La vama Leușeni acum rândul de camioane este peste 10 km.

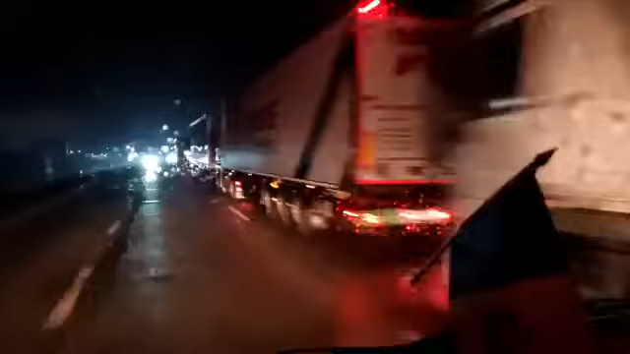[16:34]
Comun? Ați văzut cineva să meargă în afară, nu? Eu am să stau intenționat să vă arăt că nimeni, chiar dacă e perisabil, nu iesă din rând și nu merge.
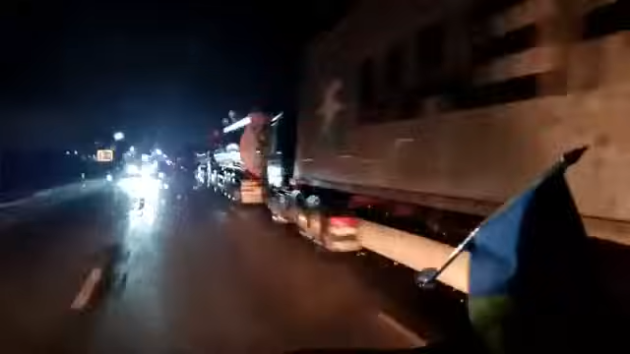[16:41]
Căi gol, că e cu fructe, că e cu legume, că e cu sămânțe, că e cu ulei, că e cu motorină. Dacă ăsta e după motorină, ăsta nu e după motorină, ăsta nu e după motorină. Trei la rând, patru la rând, cinci camioane cu ulei. Vă spun eu din prima sursă, ulei, moldovenesc.